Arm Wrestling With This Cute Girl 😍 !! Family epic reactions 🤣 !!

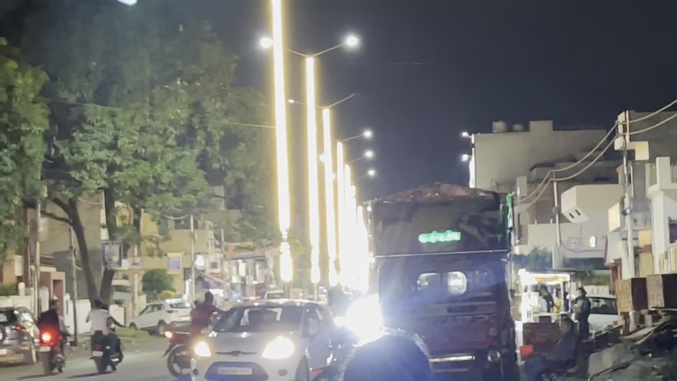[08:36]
देख रहे हो तो रोडों में लाइटें पूरी जल रही है प्रॉपर।